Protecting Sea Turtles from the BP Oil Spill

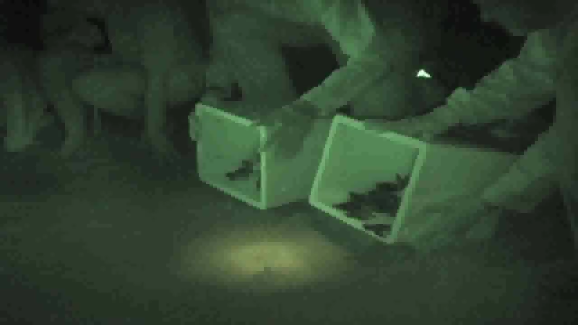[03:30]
they were released under the cloak of darkness and made their way to the oil free waters of the Atlantic Ocean.
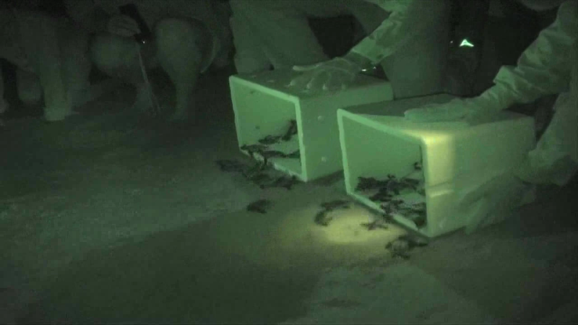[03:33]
More than 13,000 hatchlings have been released since early July.